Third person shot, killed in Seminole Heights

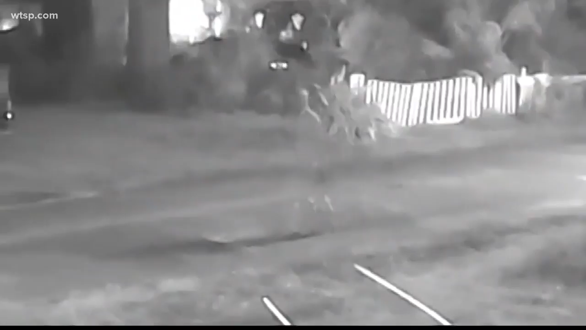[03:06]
This video, still the only real clue they have, a person of interest seen wearing a hoodie the night of the first murder.
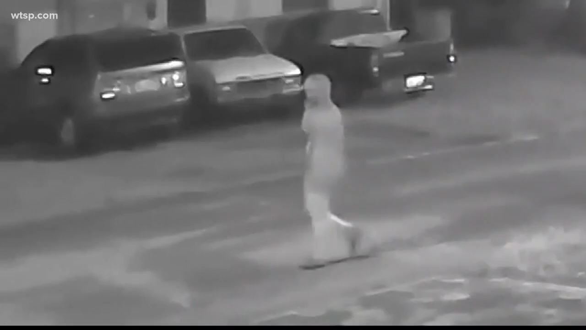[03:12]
That's where it starts, with that video right there.